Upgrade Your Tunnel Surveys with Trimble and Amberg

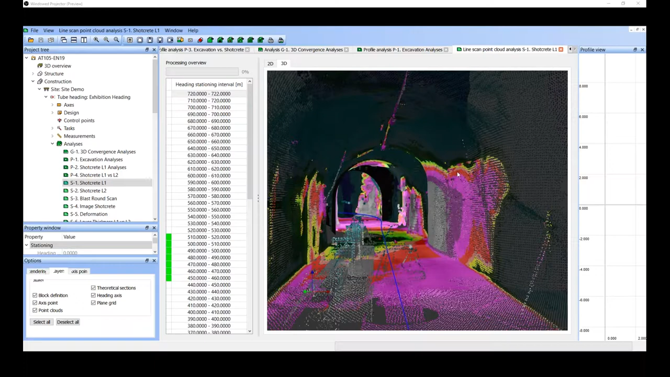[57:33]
yellow and pink color are under break of course the color scale can be user defined so this is just how i have it now but all the blue ones are over break and here i can see i have a problem again in a very intuitive way